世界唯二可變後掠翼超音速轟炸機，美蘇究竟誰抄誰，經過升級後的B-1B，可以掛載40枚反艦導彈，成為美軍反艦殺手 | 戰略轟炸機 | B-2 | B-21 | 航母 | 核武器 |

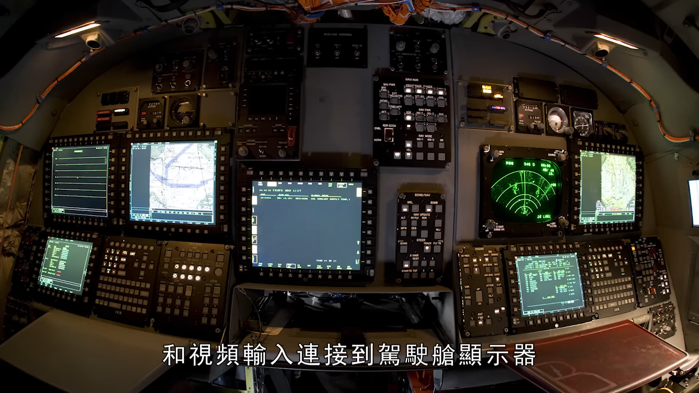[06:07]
视频输入连接到驾驶舱显示器此次升级改造将使B1B战略轰炸机具备扩展的武器能